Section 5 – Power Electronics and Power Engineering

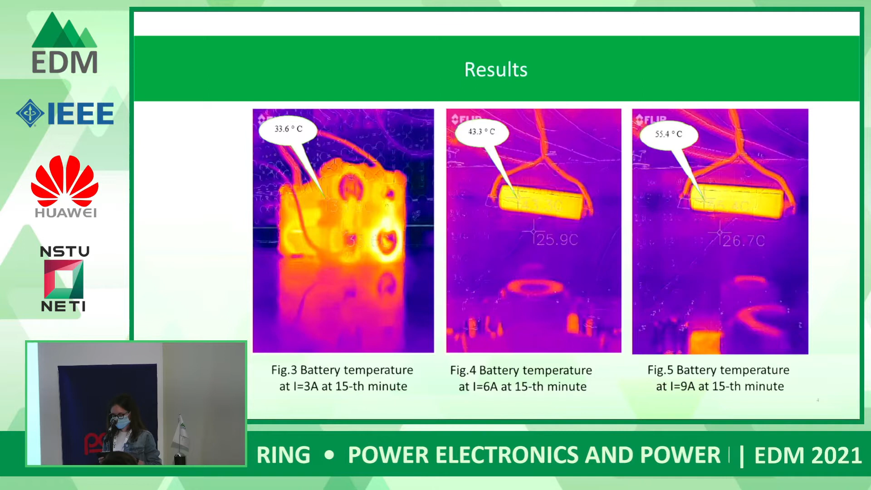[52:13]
the positive electrode temperature is higher than the negative electrode. Temperature distribution on the storage battery is not uniform. Temperature increases as load current increases. In experimental studies, the temperature distribution field was removed electrical devices for different loads.